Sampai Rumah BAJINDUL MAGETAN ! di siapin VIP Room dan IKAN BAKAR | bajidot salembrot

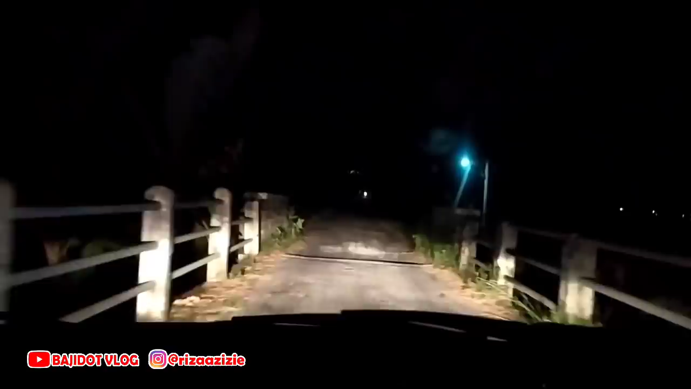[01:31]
Jembatan Nguri Lembean. Horor guys. Arah rumahnya Mas Buat Jindul. Jalanan terjal tengah sawah.